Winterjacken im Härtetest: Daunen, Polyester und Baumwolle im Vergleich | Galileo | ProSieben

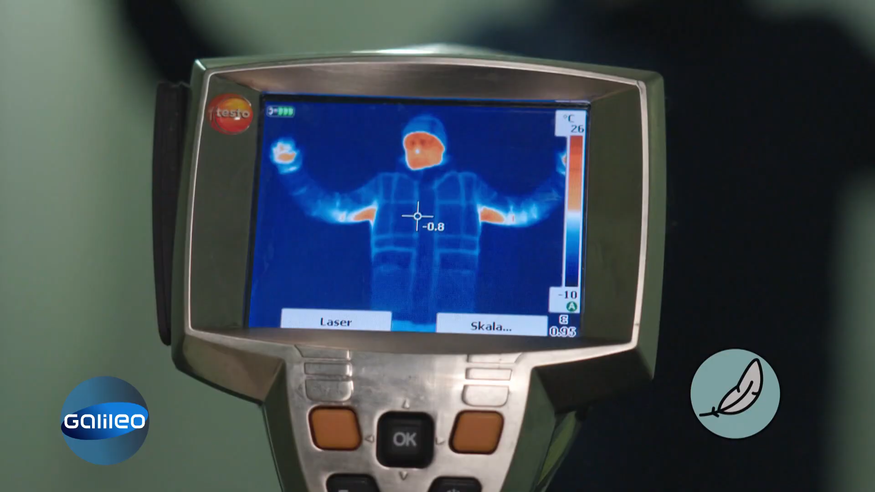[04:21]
On screen: scale top 26°C, scale bottom -10°C
Je weniger rot drauf, der Wärmebildkamera zu sehen, ist, desto besser.
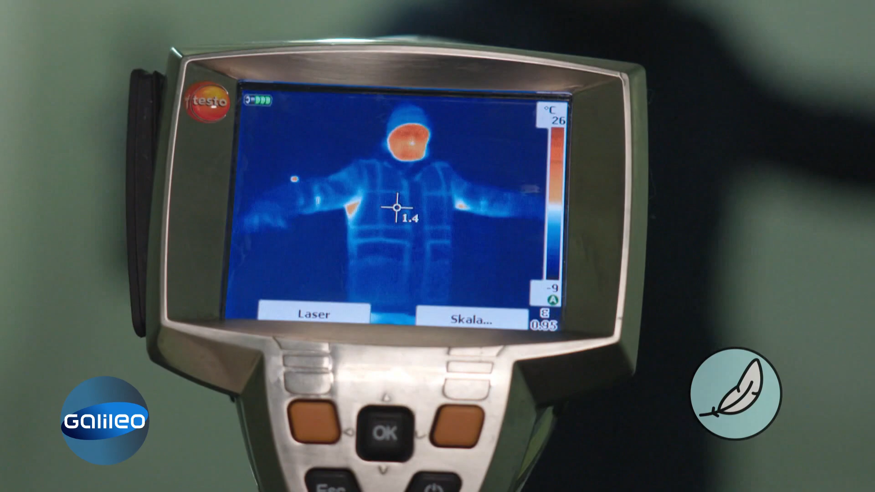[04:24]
On screen: scale top 26°C, scale bottom -9°C
Sieht soweit ganz gut aus. Weder die Nähte noch der Reißverschluss lassen Wärme entweichen.
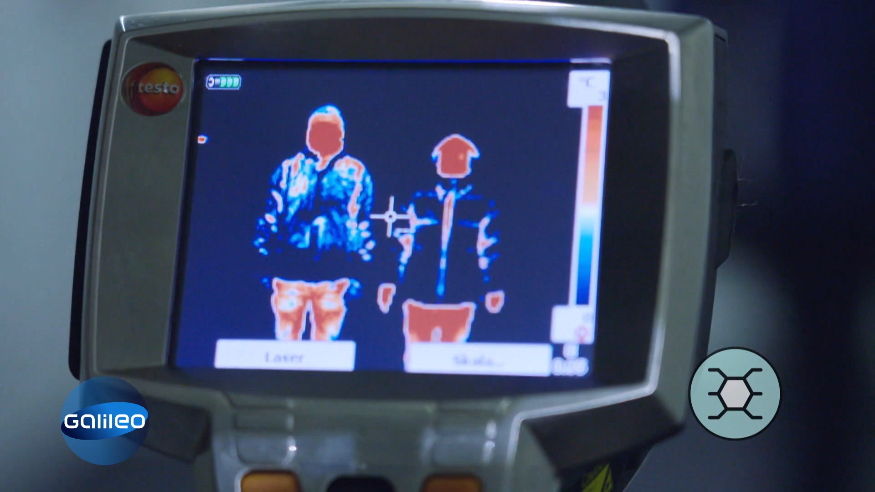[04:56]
Der Grund, hier laufen oft die Nähte zusammen und das Material ist etwas dünner.